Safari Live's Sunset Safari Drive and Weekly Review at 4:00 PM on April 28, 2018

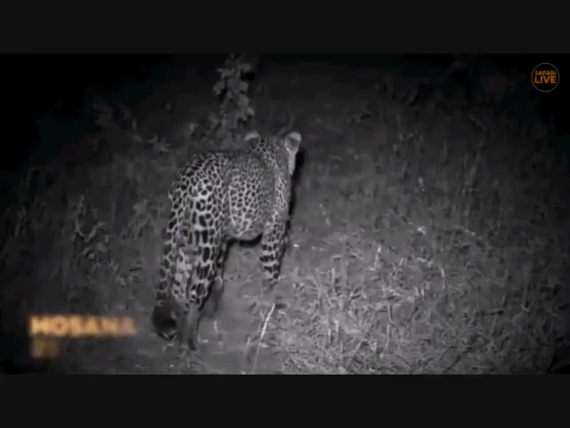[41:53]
Having found Hosana near Chitwa Dam at night with the spotlight, we switch to infrared night vision.
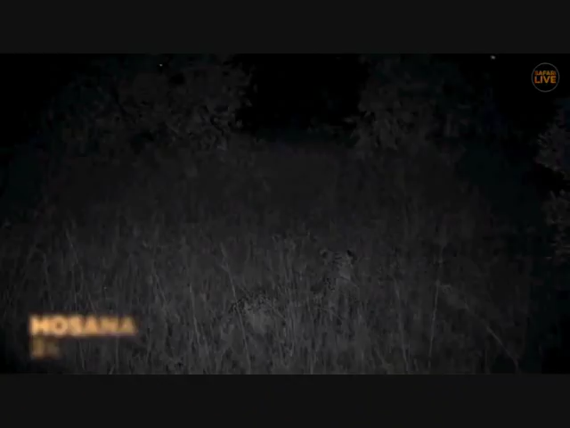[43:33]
Under the cover of darkness, Hosana is in his absolute element, scanning the terrain for potential prey.
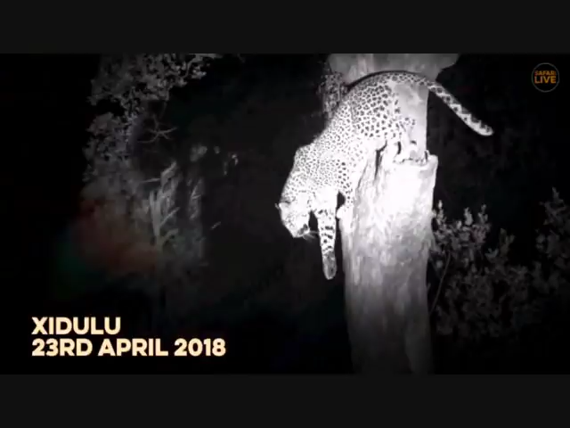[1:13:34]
She descends and merges into the night.
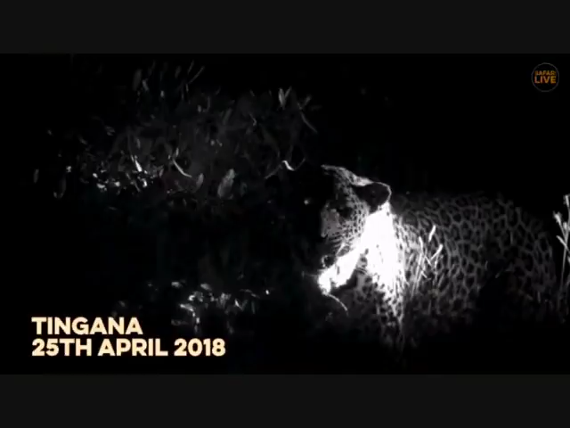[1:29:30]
He patrols Long Chitwa's northern boundary, sniffing as he goes. Sent marking with real intent, holding fast to the small piece of land. The Duke is an outcast from his once proud territory.
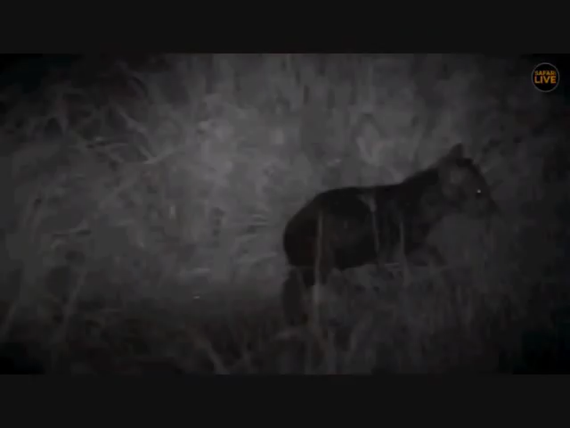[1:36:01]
we finally decided to make our way there before dawn.
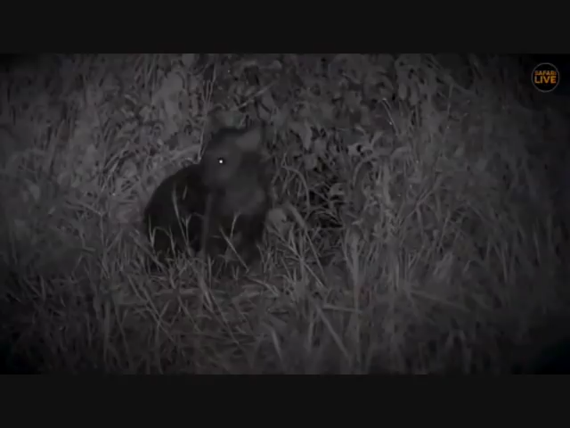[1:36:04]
Lo and behold, our little pocket rocket has made an appearance and is alive and well and still enchanting as ever, if somewhat jumpy with all of the commotion around the den.
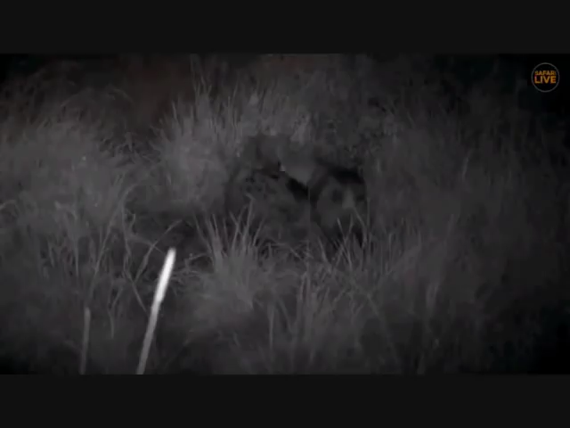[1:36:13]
We have believed for a while that Sawa, one of the older females of the clan,
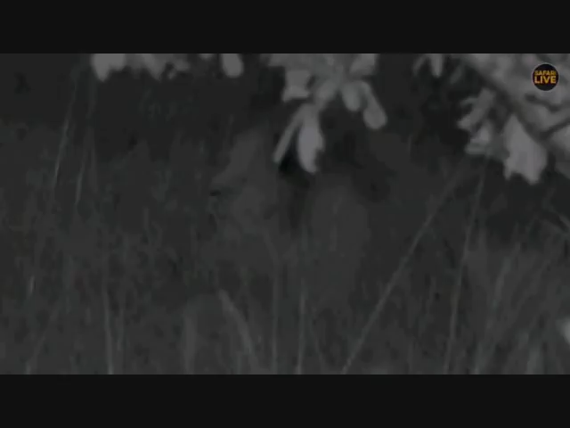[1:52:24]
the crested franklins, which can be rather annoying but very, very effective. So I'm not sure what lions James heard calling but it definitely wasn't these and they didn't even move if there were lions calling. We didn't hear it and neither did these boys. So, maybe it's the Birmingham's on their way back in. Maybe it's the Unkuhuma females. Who knows what is going on out there in the Sabu Sands wilderness.
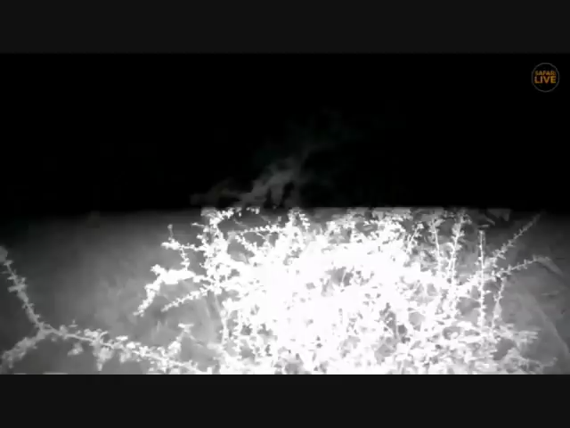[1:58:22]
No, Sharon, the roars you've been hearing are by no means coming from where we're sitting. We're north-east from the dam cam,
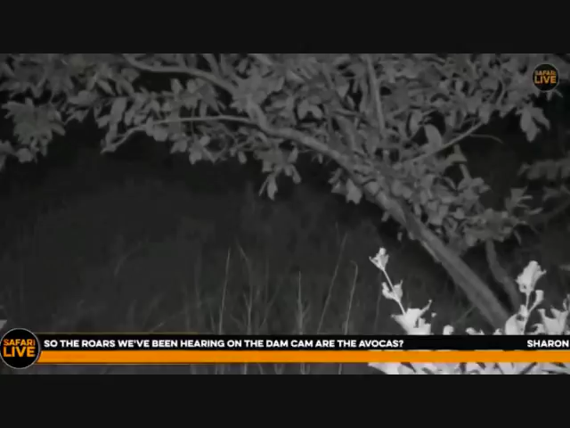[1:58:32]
and these animals have not made a sound since we've been here, and we haven't heard them at all this afternoon. So I don't know where those roars are coming from. That could be very interesting to investigate. I wonder how you can even tell if it's coming from the north or the south. But these lions are still quite flat.